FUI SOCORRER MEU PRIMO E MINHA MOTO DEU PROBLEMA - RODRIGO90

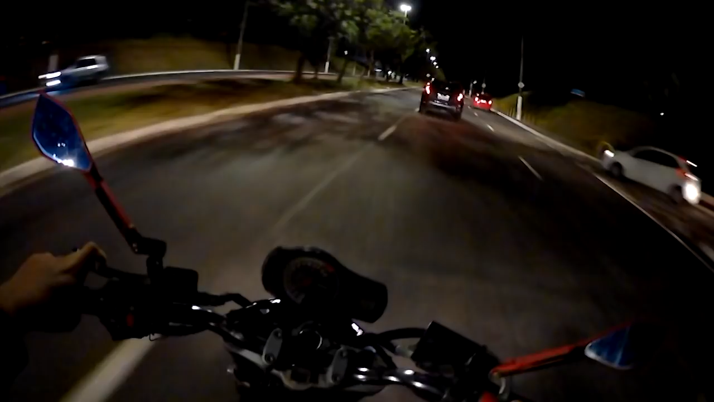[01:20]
Vou botar 10 anos de gasolina. Parece que a moto Rubens quebrou o cabo de acelerador, mano. Vou ter que empurrar ele até aqui.
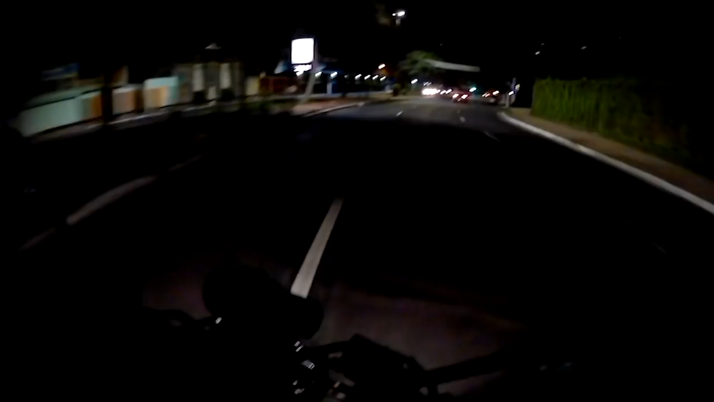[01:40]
Já botando tanque. Essa reta aqui até lá no final, até lá em cima. Parar aqui rapidão. Já vou cortar, já comecei de novo. É nóis.
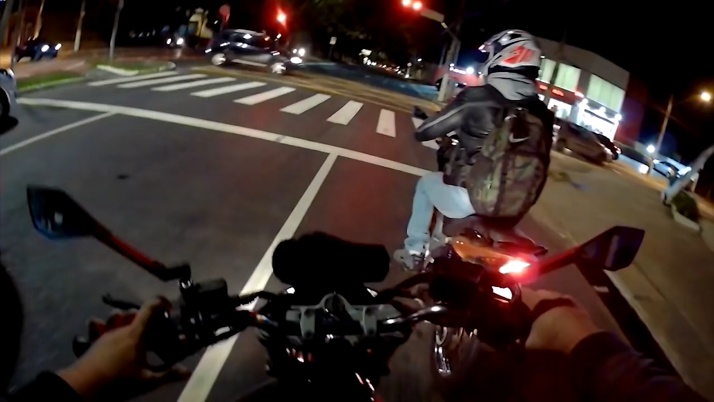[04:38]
Quero ver se beijou, Giovanni. Pode estar fechado o semáforo, senão lascou em balo. Vixe, é verdade, hein? Você não pode perder o pé, tem que ficar, velho. Meu Deus.
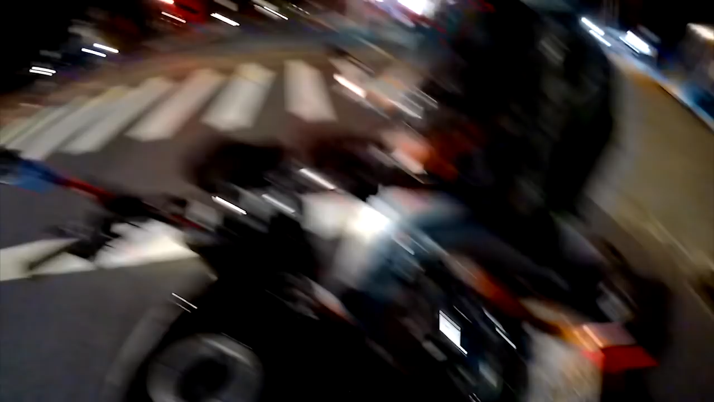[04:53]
Ah, e acelera, hein?
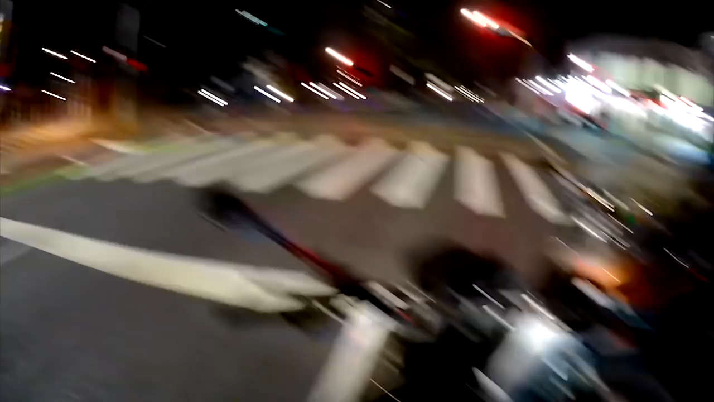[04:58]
E nem sai do lugar, ó. Vambora, vambora.
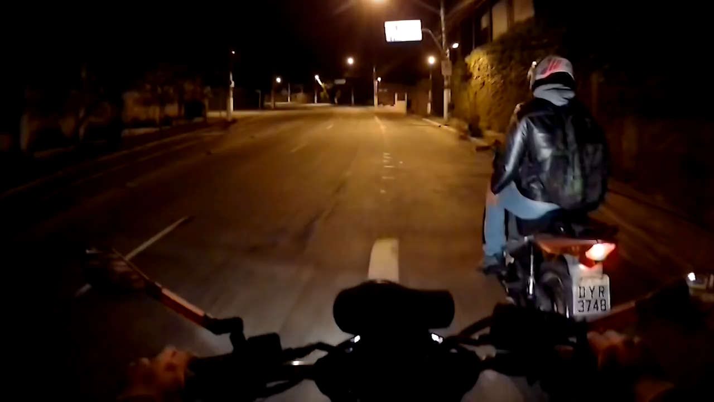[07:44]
É, tá indo, tá indo. Bota a aceleração padrão dela, normal dela. É. Retrovisor caindo.